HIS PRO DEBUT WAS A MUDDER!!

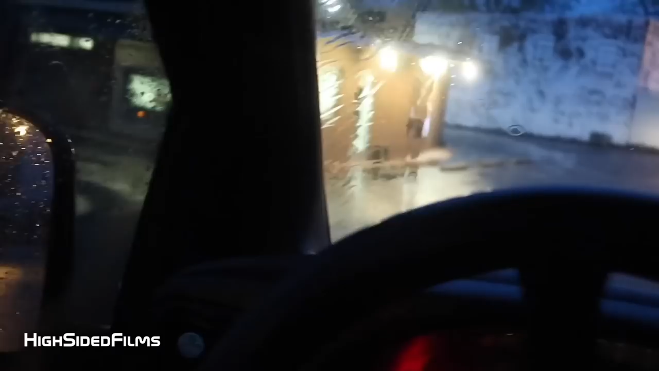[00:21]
I'm gonna hit this fucking parking thing. Not really, it'd probably bust a ball joint.